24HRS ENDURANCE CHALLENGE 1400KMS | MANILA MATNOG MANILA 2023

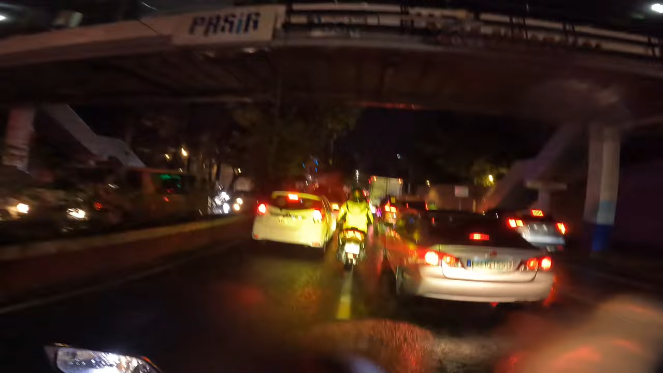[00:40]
Alright, nandito na kami sa Pasig. Malapit na kami sa may grid.
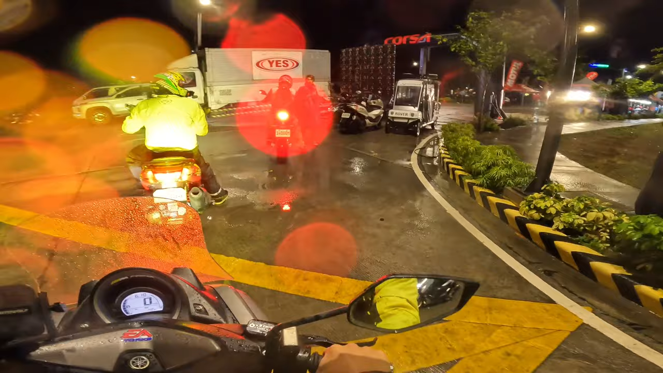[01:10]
Oh, dami nang nandito, ginabi na kami, umulan
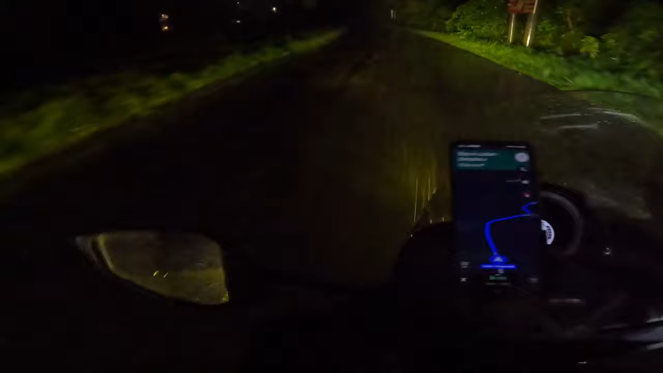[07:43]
Basa, lakas ng ulan. Masabaw. Mafog.